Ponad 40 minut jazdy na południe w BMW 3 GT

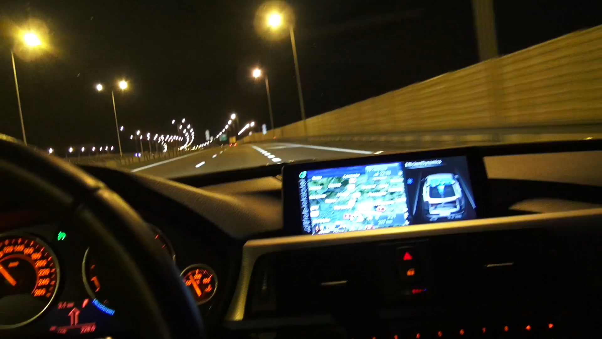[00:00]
A oto piękna, spokojna noc na Warszawę Na zegarach 22.30 Zaczynam trip na południe Na południu
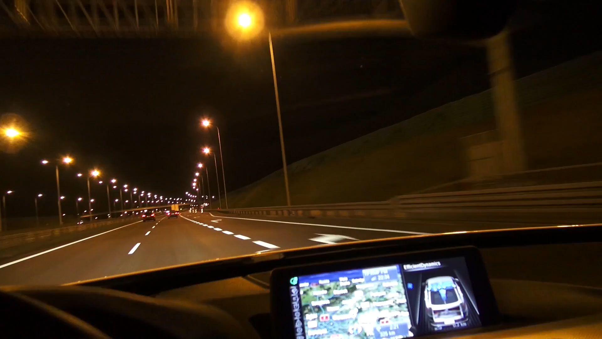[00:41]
Za tym zakrętem Właśnie znajduje się bardzo często Patron drogówki Który sobie suszy I no jest to Owocne bardzo dobre Miejsce Na wielu rozpędzonych Niestety Aż tak Aż tak A w międzyczasie słuchajcie Zmieniło się moje saldo punktowej W programie partnerskim Polskiej Policji Przybyło mi punktów 4 Mogłoby Przybyć Więcej Gdybym był
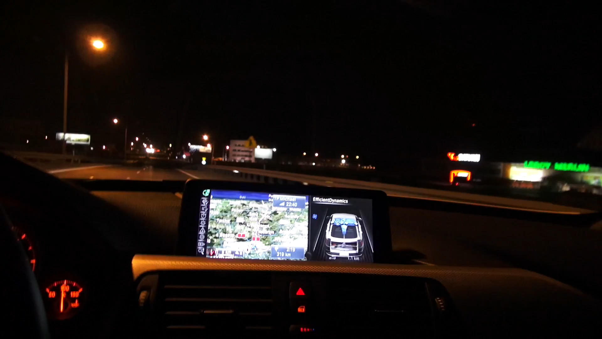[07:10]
50 kilometrów za Częstochową Jedziemy sobie w A1 Z A1 na A4 I będę już na miejscu Szacowany czas podróży Trzy godziny
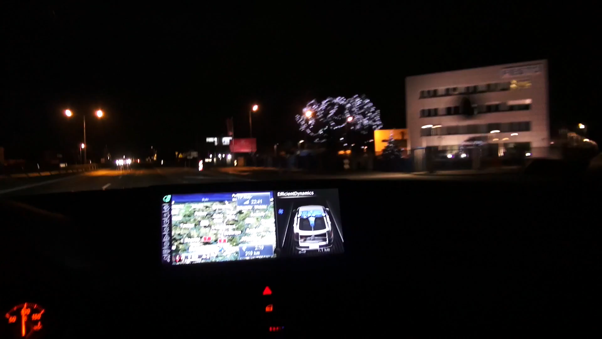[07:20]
Przy normalnych, zwykłych warunkach drogowych Kiedy nic się nie dzieje W przypadku jakiejś komplikacji Czasami może być to nawet Mogą być to czasami nawet 4 godziny Bezpiecznym założeniem jest zawsze 3,5 Ale zazwyczaj w okolicach 3 godzin Udawało mi się ten odcinek pokonać Jak widzicie trasa mija Jesteśmy już za Warszawą kilkanaście kilometrów I
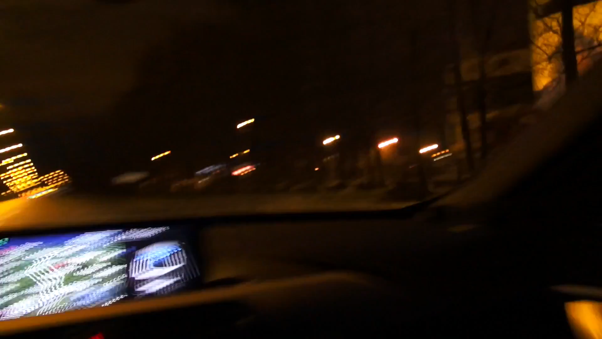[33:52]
No na poboczach Praktycznie Już nic po tym śniegu Nie zostało Tutaj musimy uważać Tutaj jest fotoladar I musimy się skupić Na tej prędkości Która tutaj obowiązuje 70 km na godzinę Galeria Jurajska Podobno Bardzo fajne miejsce No I tak właśnie sobie Mkniemy
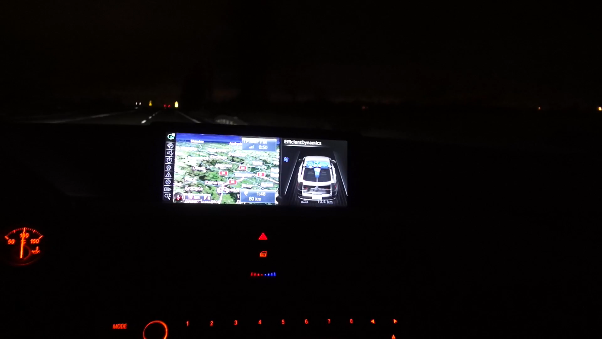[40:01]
że tutaj Troszeczkę coś popadało Ale to jest takie Słownie troszeczkę Zobaczymy co będzie dalej Tutaj drogi są W bardzo dobrym stanie Na tym odcinku 86 Za Częstochową Już bliżej Tak naprawdę Dużo bliżej Katowic